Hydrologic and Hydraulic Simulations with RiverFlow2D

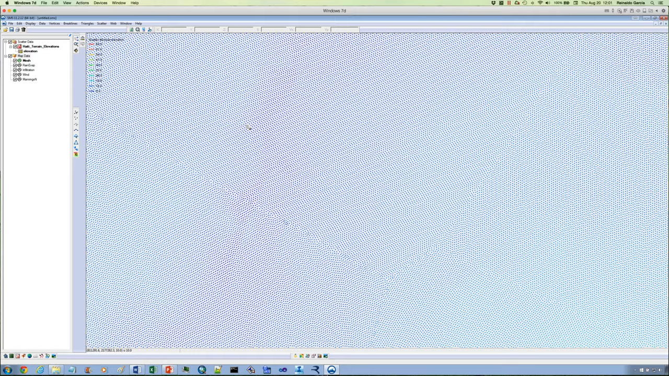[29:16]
If you zoom in close enough, they are points that represent the terrain elevation. So this is our basic terrain information. I would need to check the projection. And the reason I should always check the projection is that when we are doing export
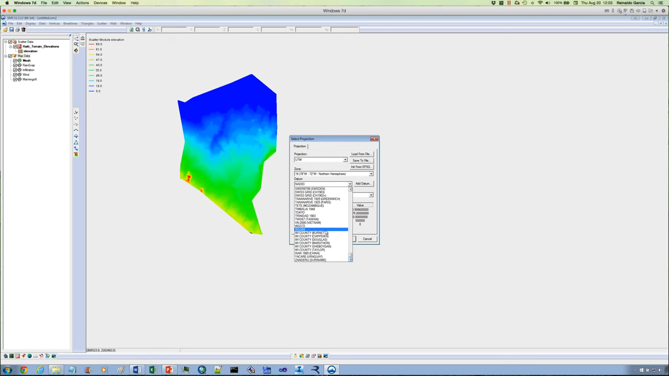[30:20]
So this is the projection I will be using for this particular application.